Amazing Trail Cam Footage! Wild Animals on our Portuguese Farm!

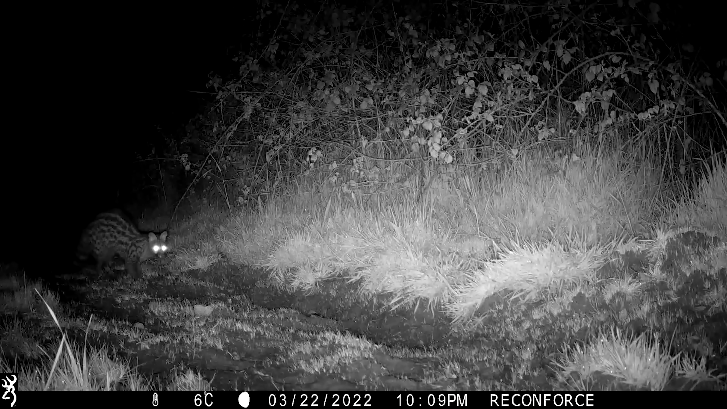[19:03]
can you believe it the very first clip that we recorded that night was of this african genet it's from africa they were introduced to the iberian peninsula in the 1700s and now they're quite common you find them all over the place they're a bit smaller than a house cat they were around two kilograms our big main coon boy cats about um eight and a half kilos so yeah not that big but i'm really impressed that that's the very first thing that we caught on this camera it's very very exciting and i can't wait to capture a lot